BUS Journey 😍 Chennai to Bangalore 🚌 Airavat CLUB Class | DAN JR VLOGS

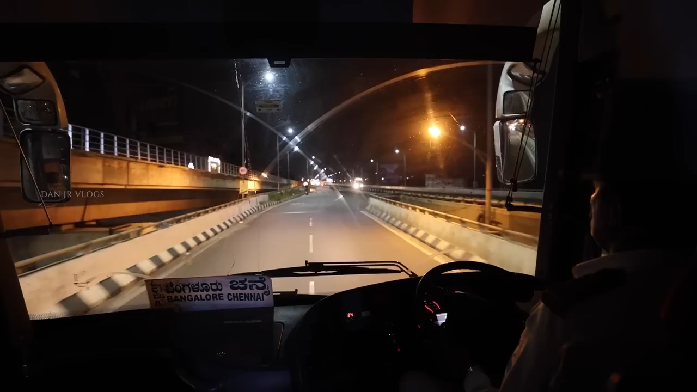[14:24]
ஃபைனலாக பெங்களூர் ரீச் ஆகிட்டோம். அண்ட் இப்போது நம்ம போகிற இந்த பிரிட்ஜ் வந்து பார்த்திங்கன்னா எலக்ட்ரானிக் சிட்டி பிரிட்ஜு.